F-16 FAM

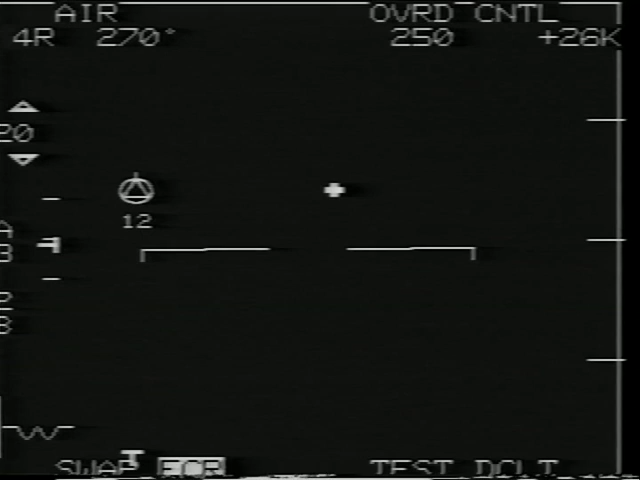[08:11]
May fix the altitude. Band at six level at 14. Band at six. Roger. Maintain VFR. Reporting frequency changes. Would you like a Beaver discreet? Yes. I'd like a discreet, please. Band at six. Use Beaver discreet. 344.1 RQB 266.9 Earth. Under switching 344.1. Okay. Let's go out of air mode to ground map.
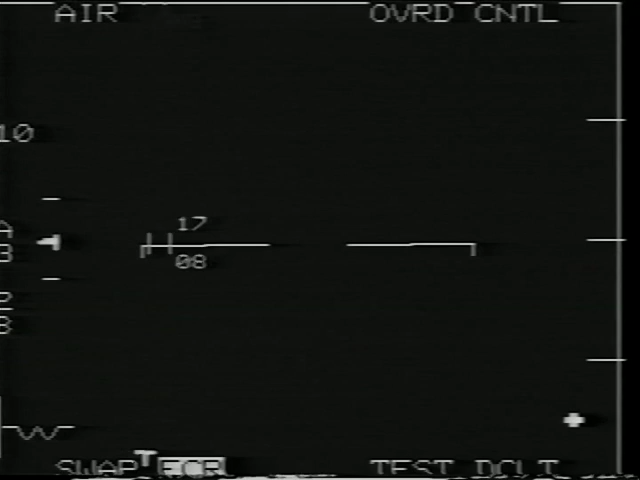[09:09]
And there's the closest one. And he's sixteen left of the nose at six thousand feet.
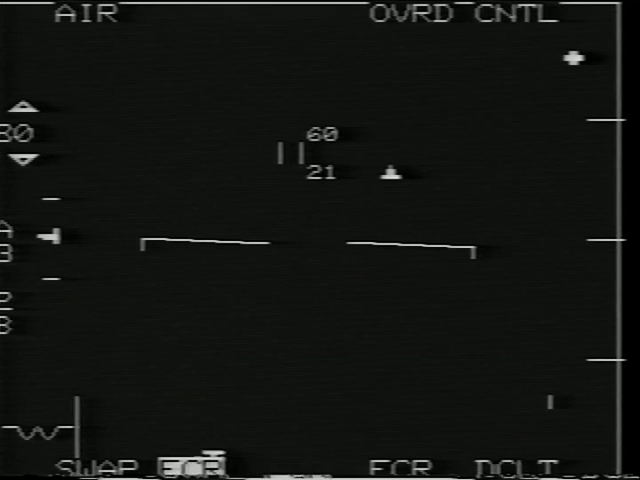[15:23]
And there's a target right there. Coming in and out. It might be low so I can run the antenna down. Looks like it's frozen right now. Let me see if I can unlock it here. On the scale back up. And that little thing right there is the steer point. That's the steer point I have selected. And that's where we'll go when we go home. We'll go to that little spot in the sky.
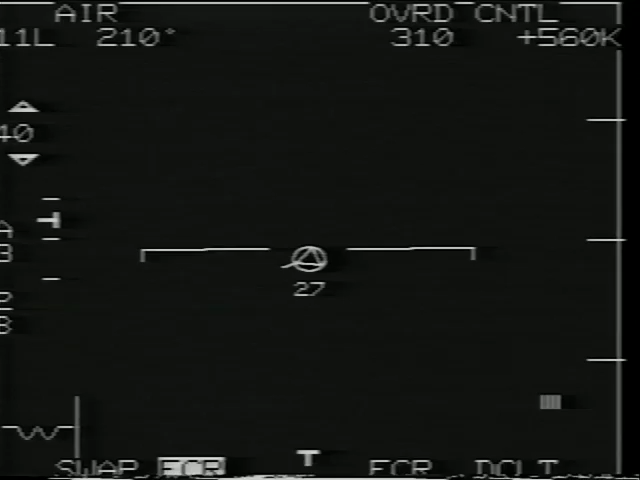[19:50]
And let's go back to the hood. You can just now see him in there. Must be something big. Probably an E-2 or something.
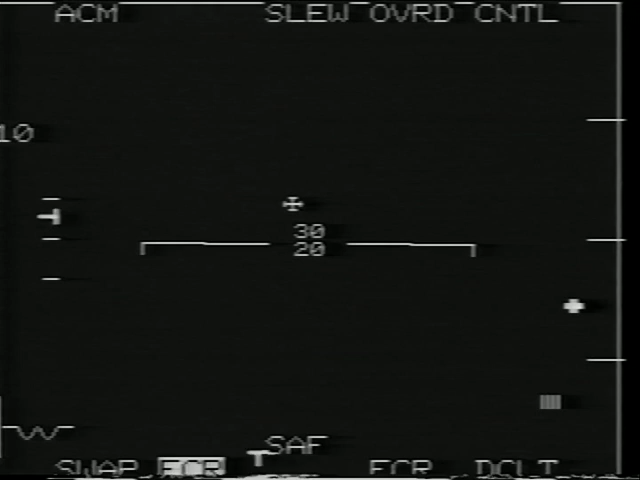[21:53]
And there's somebody out a little ways, looks about 18 miles.